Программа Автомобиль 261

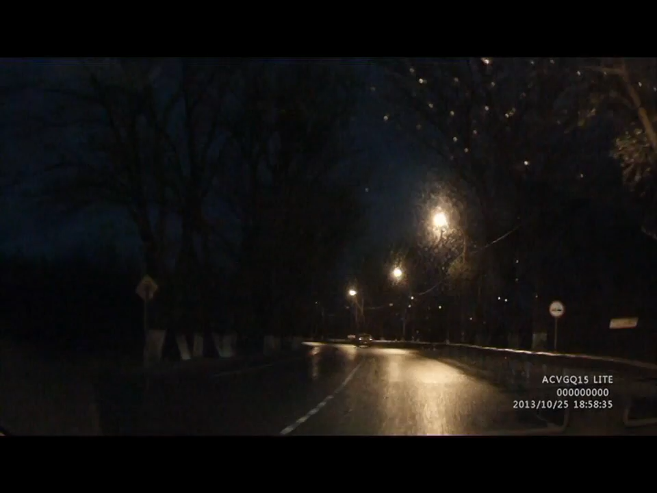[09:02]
Яркость картинки повышается. Хотя это и дает больше шумов, но зато. В темноте можно рассмотреть больше объектов. А именно это и важно. А шумы компенсируются высоким разрешением.